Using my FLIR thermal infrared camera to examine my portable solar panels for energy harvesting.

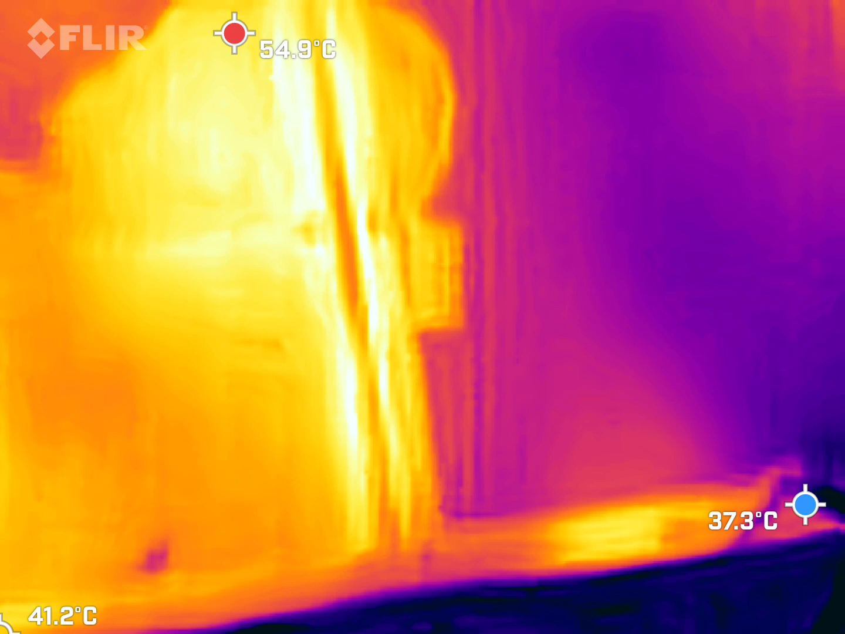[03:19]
indicates to me that there's no damage to this solar panel and that kind of makes sense because this solar panel is actually a higher quality one and it's monocrystalline so it looks more monolithic in its design and therefore less likely to break and the enclosure in which it's held in
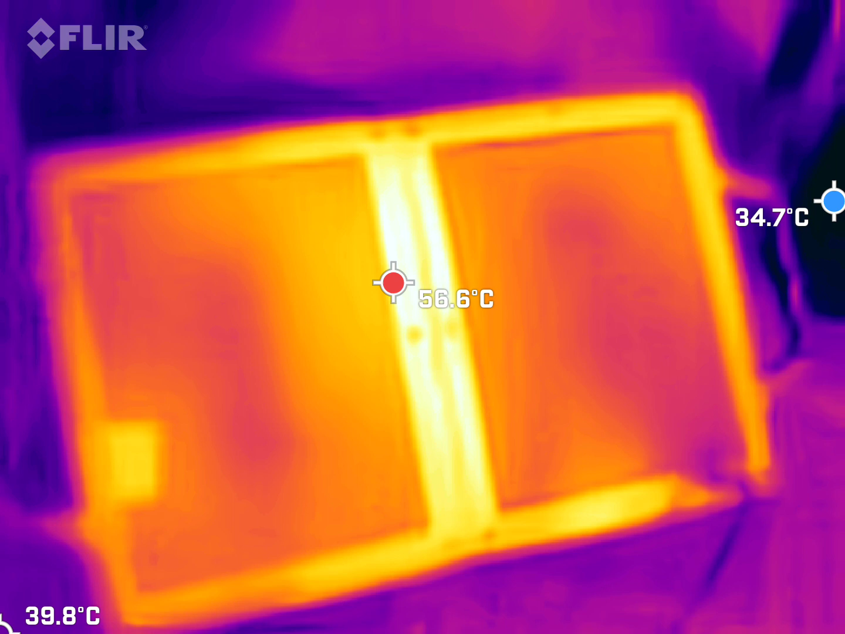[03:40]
On screen: min 34.7°C
even though it's a kind of a suitcase flexible enclosure it's much more durable it's made of a much more higher quality plastic this is
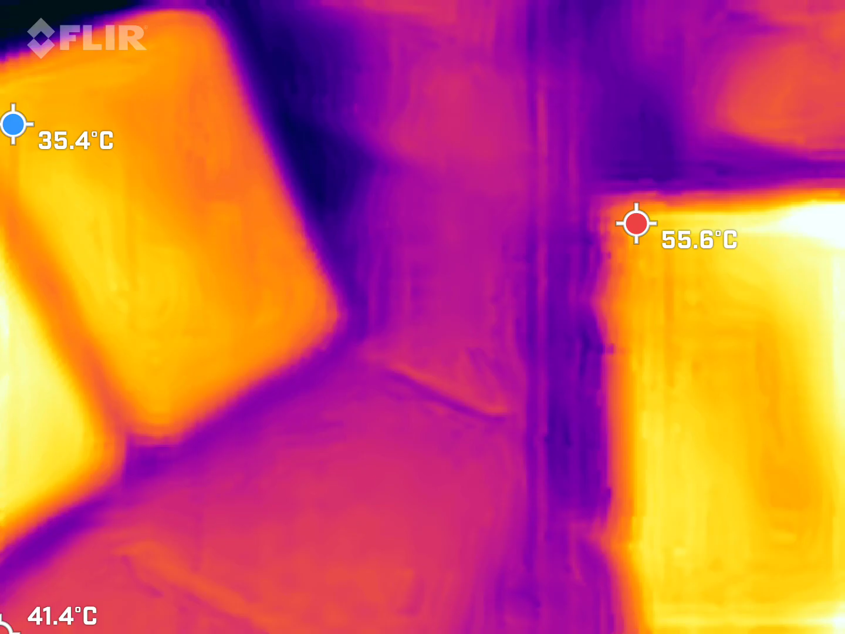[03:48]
just a
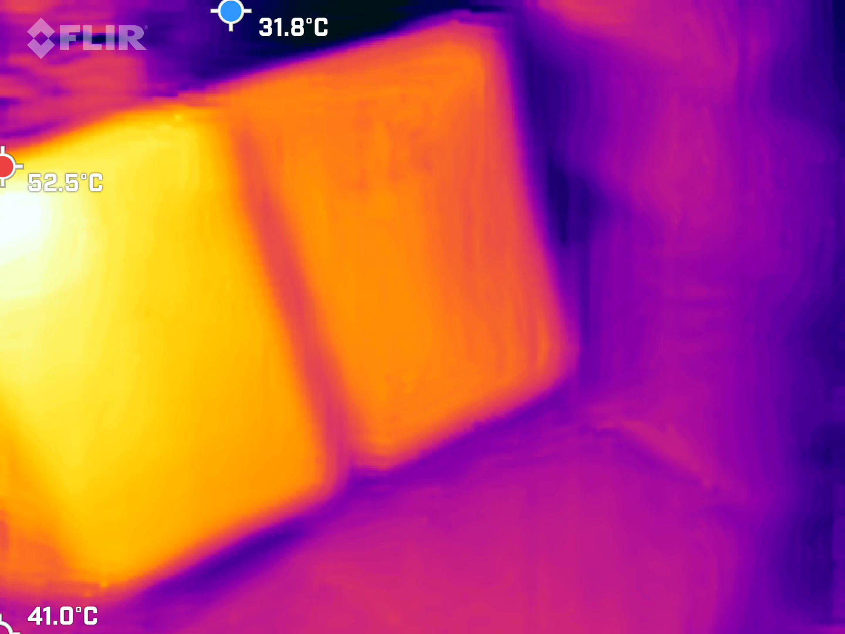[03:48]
On screen: max 52.5°C, min 31.8°C
kind of a kind of a gimmicky one you can even see you can even feel there actually
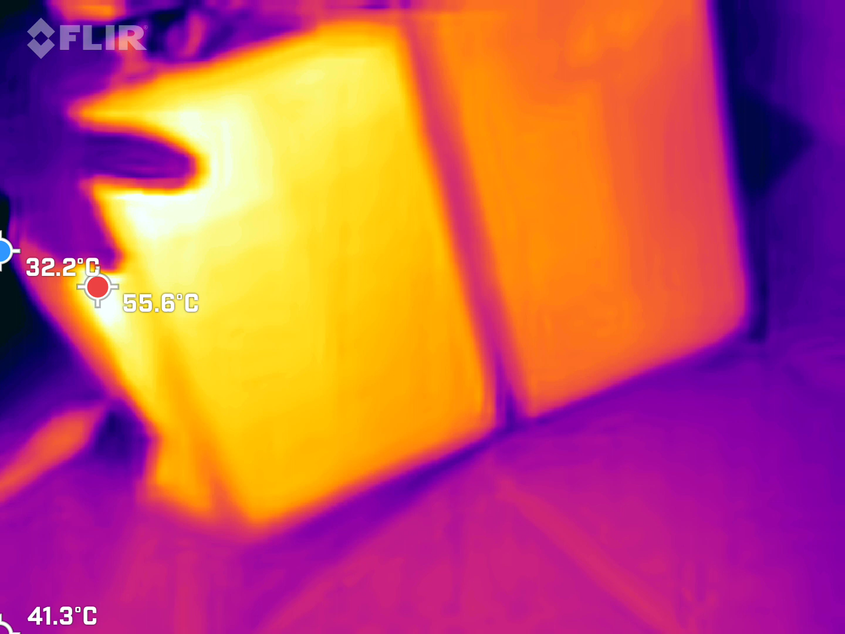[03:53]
it's very hot to the touch so it is definitely a problem with its
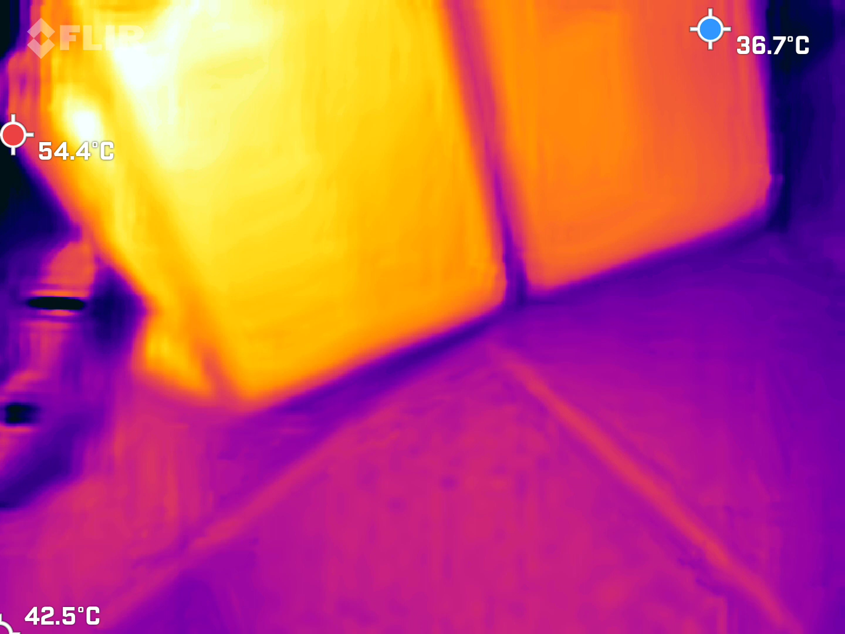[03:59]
efficiency and it's absorbing way too much thermal energy and
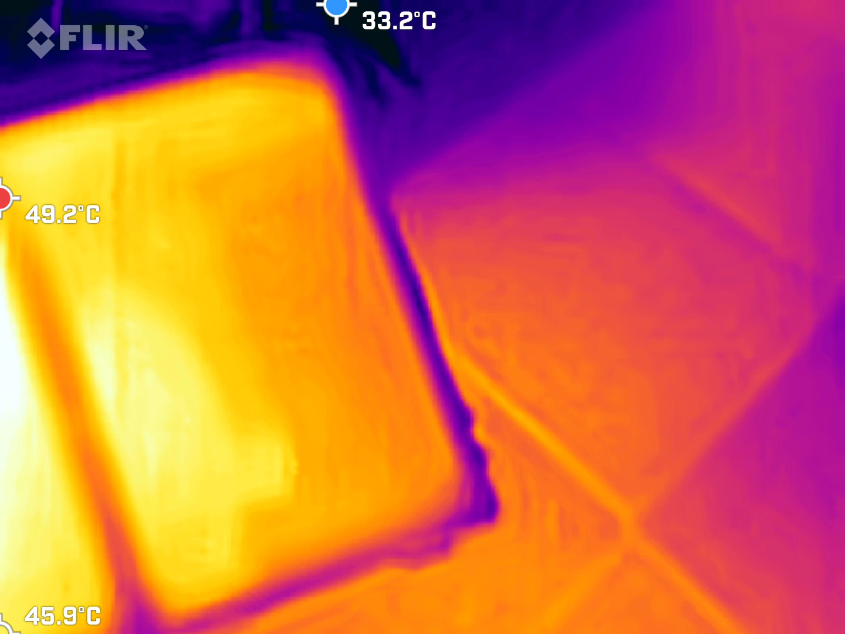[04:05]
On screen: max 49.2°C, min 33.2°C
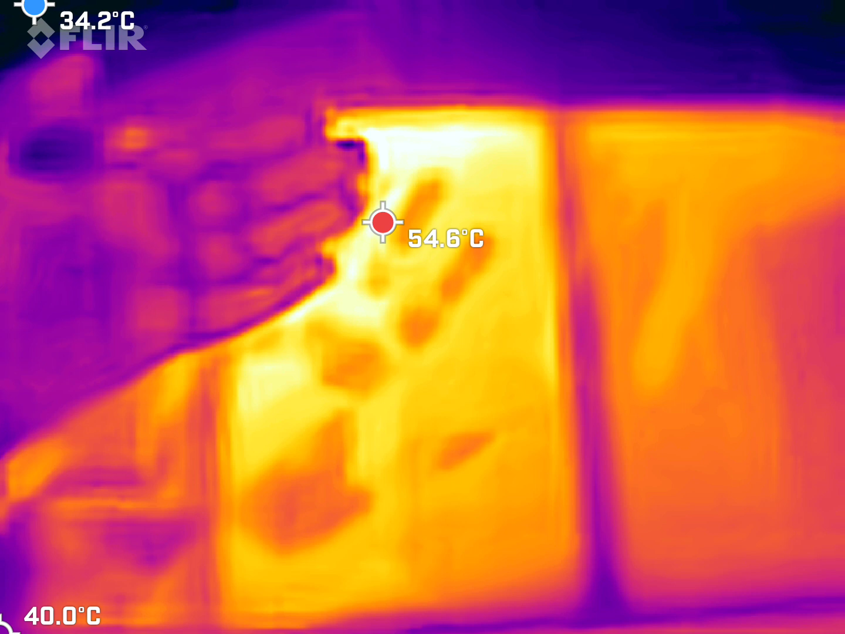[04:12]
yeah you can see there my hand yeah you can see there my hand is it's very hot to the touch my hand even the coolness of my hand is visible on the on the surface of it